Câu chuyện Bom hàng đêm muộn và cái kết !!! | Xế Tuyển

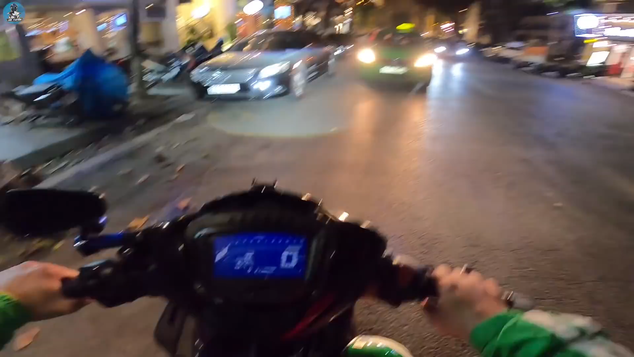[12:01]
Chúng ta đang có mặt tại nhà thờ lớn.
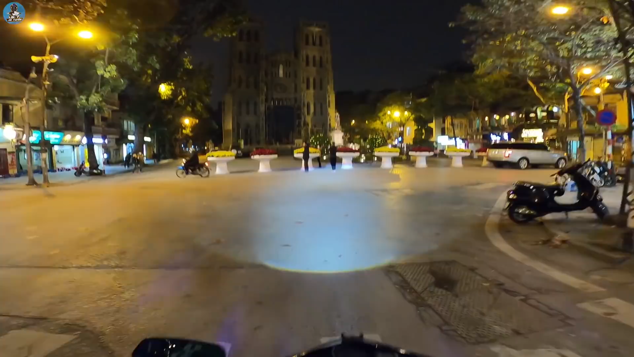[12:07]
Nhà thờ lớn hình như đang được trùng tu lại hay sao ấy.